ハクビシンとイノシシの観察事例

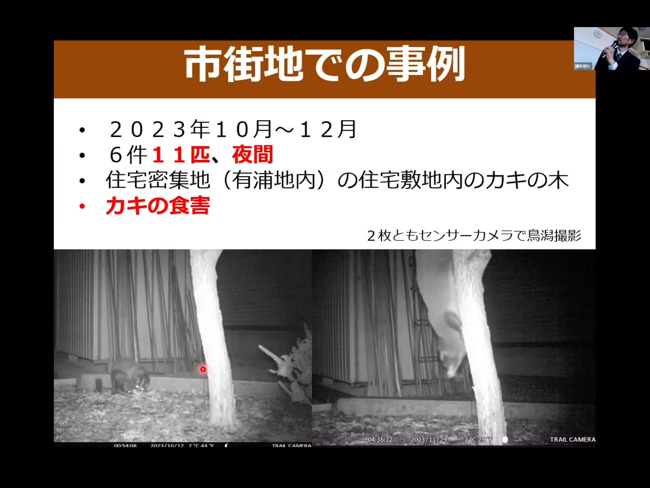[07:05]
左側の写真、これ柿を食べているところなんですけど2棟一緒にですね1個の柿を仲良く食べているところです次は長走り風潔の事例とこれも去年ですけどこれを去年の7月から9月まで有害鳥獣観察のためのカメラにたまたま写っていたものになります
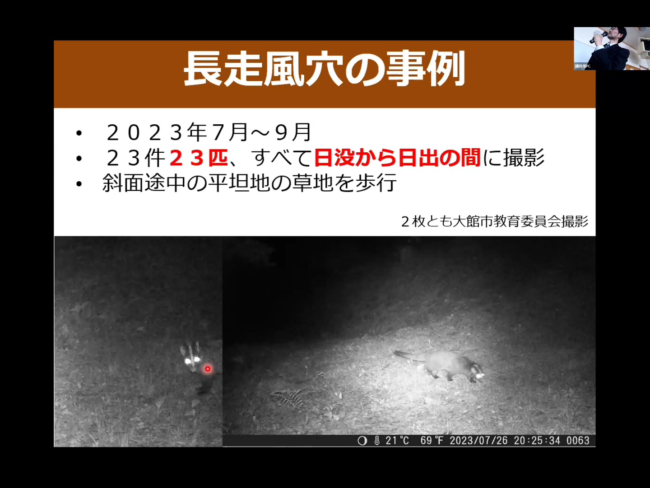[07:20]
23匹写っておりまして全て夜間の撮影になっております
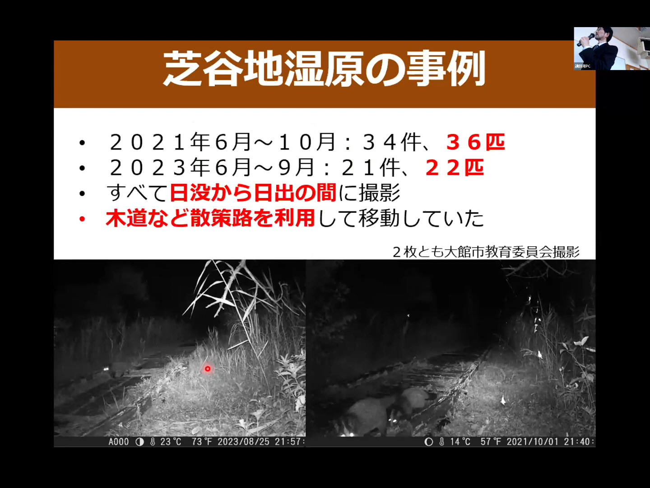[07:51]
彼らもですね歩きやすいところを歩くみたいでしてきちんとですねこの道に沿ってですね木道を利用して歩いております道から外れることはなかったです